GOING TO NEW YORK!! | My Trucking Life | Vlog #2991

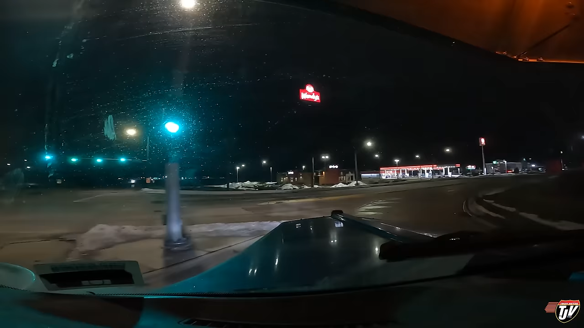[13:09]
yeah it's here it's just off to the left right if i remember correctly no why can't i remember where is the blue beacon here now there it is on the right got it backwards haven't been here in a little while
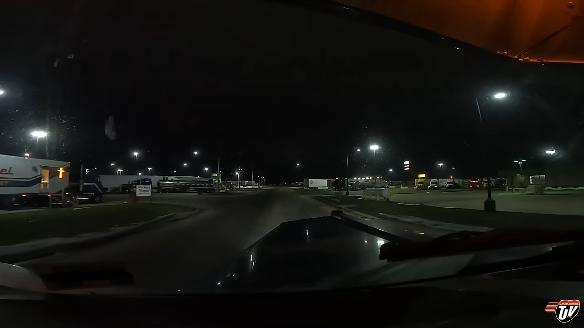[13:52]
how do we get in there i think i'm gonna turn in here and go around the the back i think where did i go in the wrong entrance man i just can't remember the last time i was here is when uh me and my father-in-law jerry were running together when he first started here and we took that uh did that trip together both in our own trucks but we had stopped here and i went and got a truck wash in the morning that's how i remembered it was here i was parked just here off to our